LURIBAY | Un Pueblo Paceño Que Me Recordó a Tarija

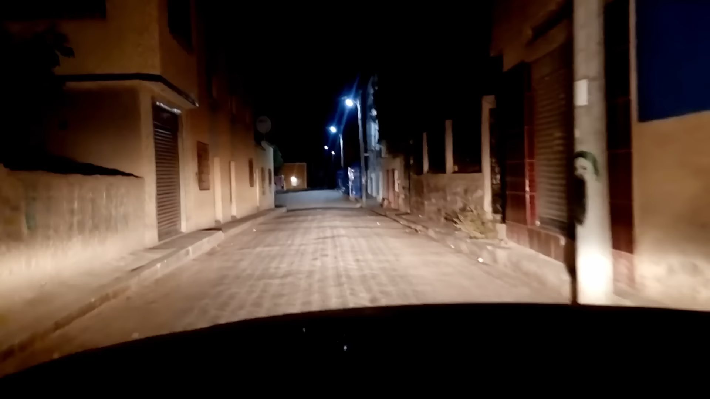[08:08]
Después de pasar pequeños pueblitos a orillas del camino, a las nueve y media de la noche de aquel sábado ya estaba entrando a Luribay.
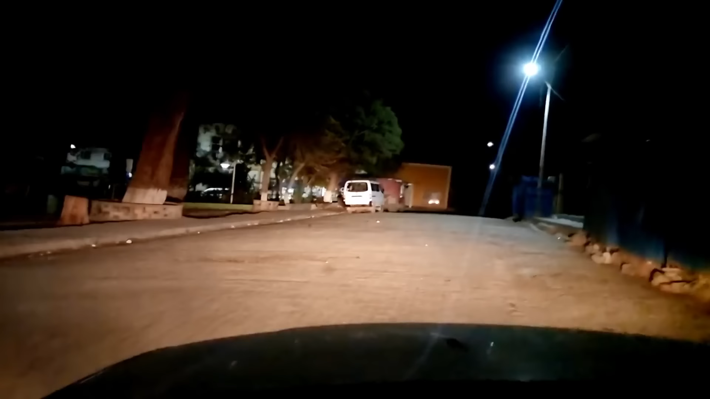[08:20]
¡Luribay! ¡Luribay! Nueve de la noche con 30 minutos acabo de llegar a Luribay. Son cuatro horas y media exactamente desde la población de Calamarca. Aquí estoy.